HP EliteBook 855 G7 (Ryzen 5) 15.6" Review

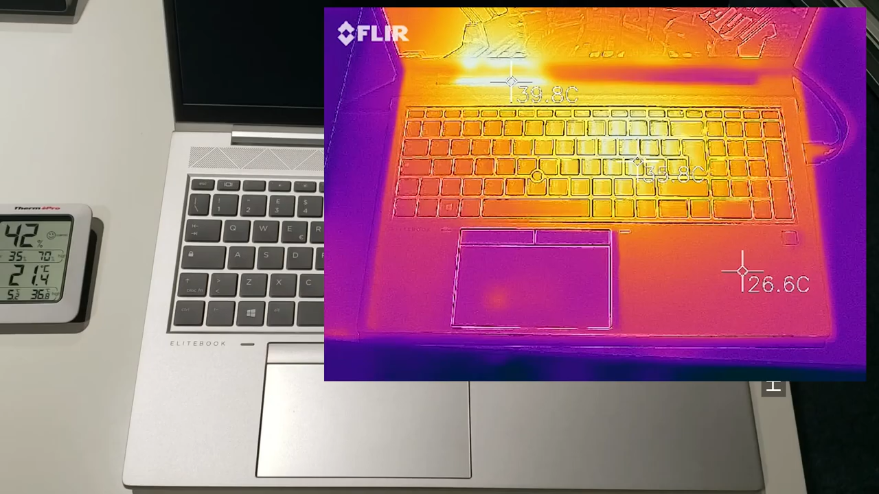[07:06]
It remains reasonably manageable on the Ryzen 5, expecting Ryzen 7 model to perhaps get a little bit more hot.
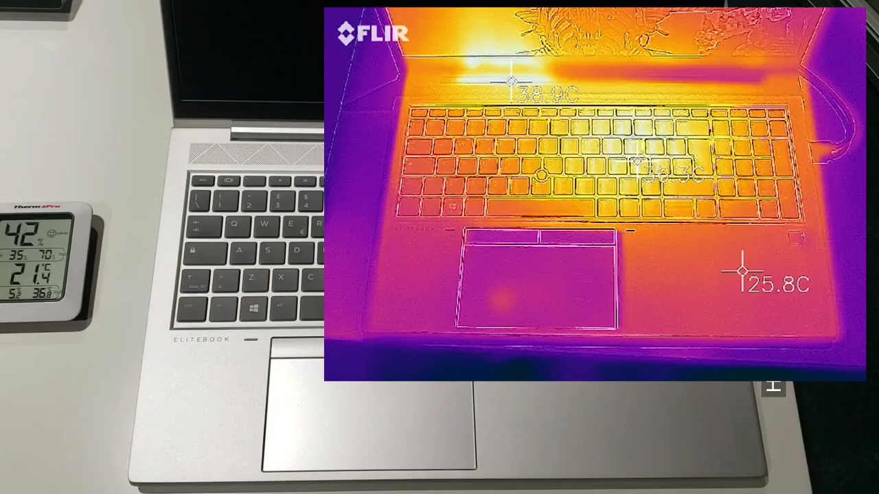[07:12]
It's within the workable threshold, and with the air exhausting here, it doesn't exhaust onto your hand. The rest of the air intake, although they're quite large,
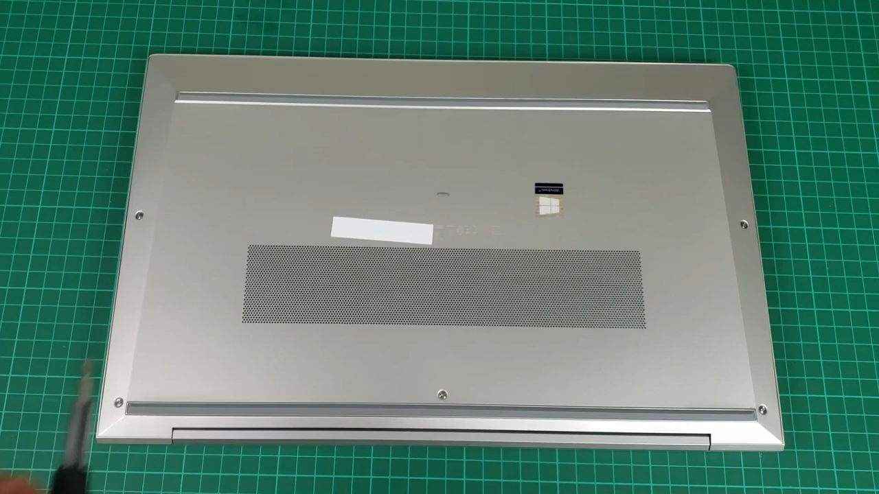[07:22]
is effectively this area that puts the air and exhausts it here in the gap under the display.
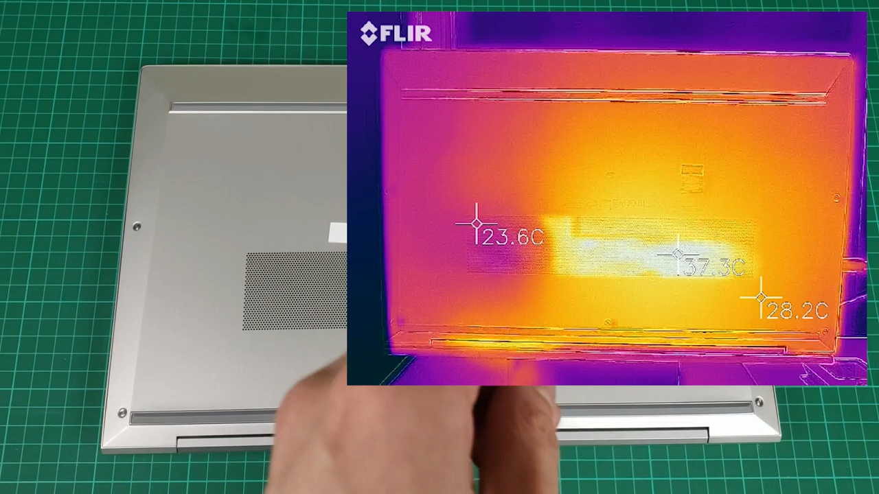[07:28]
The rest of the base remains fairly manageable in the temperature. We've got the Ryzen 5 model. The temperature is reasonably decent.
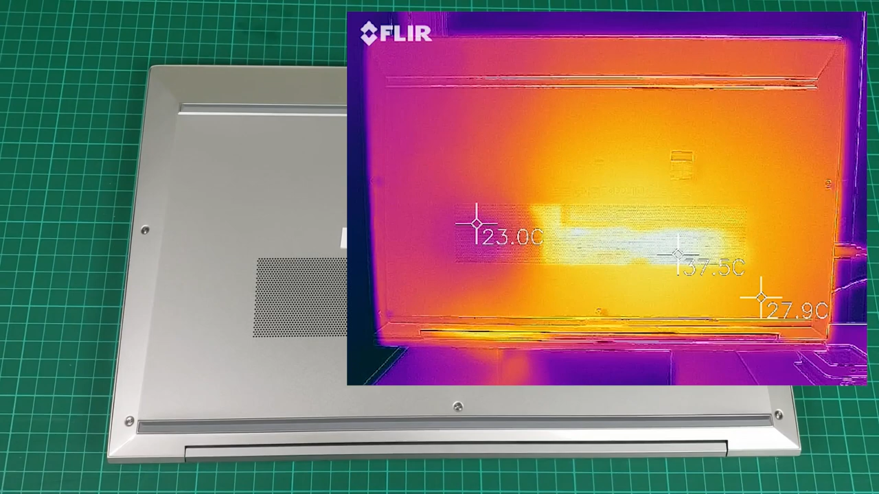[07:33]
We don't know if the Ryzen 7 model will be much hotter. It's a metallic chassis, so if it does get hot, perhaps to put it on a desk. Whilst running the battery test, you can see the center of the laptop, as well as the top right, where the air exhausts from inside the laptop. It's a little bit more warm than the other parts. Perfectly manageable temperature here. Keep in mind the workload is not totally light. Quite nicely, the palm rest doesn't get too toasty.